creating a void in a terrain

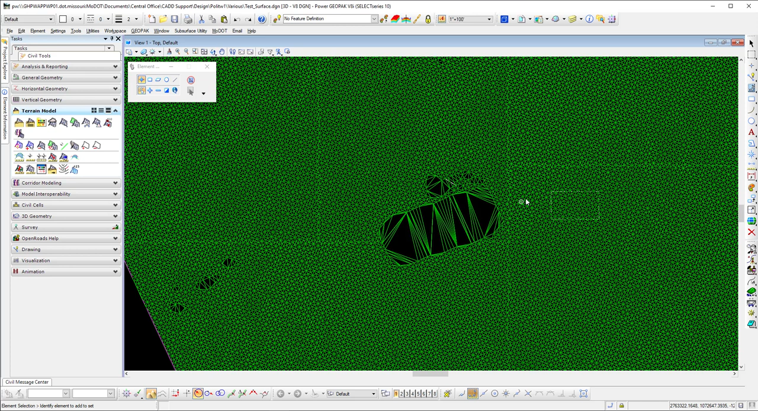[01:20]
But for the example I'm going to use this just to show you it's the same thing so you just place a shape out here and then what you're going to do is you're going to go over to
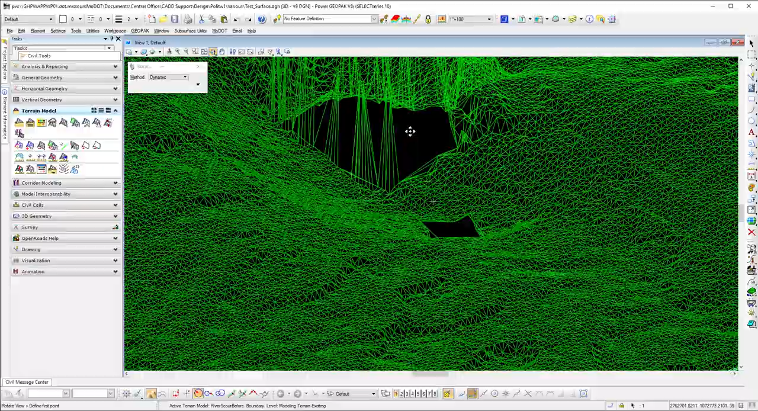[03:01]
have to do a better job of clipping where I did I was inside on that other one but you can see how good it did and this one it didn't do too bad should clip straight down
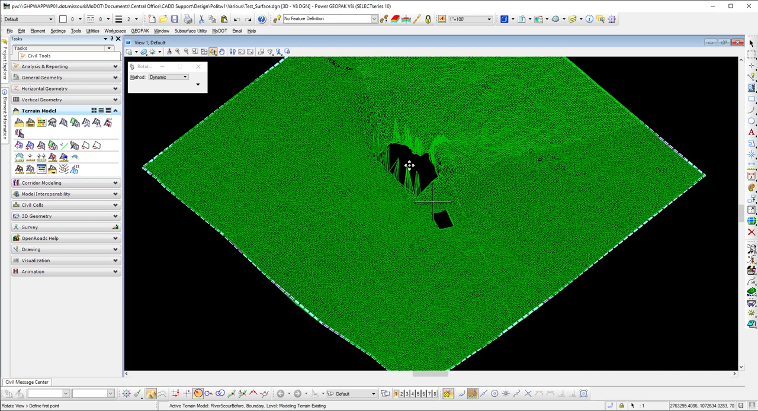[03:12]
so what I would do on that shape over here is I would extend it out a little further so you got the inside on terrain to actually I guess draw to so that's that's a way to do this with the with the terrain and I could have went out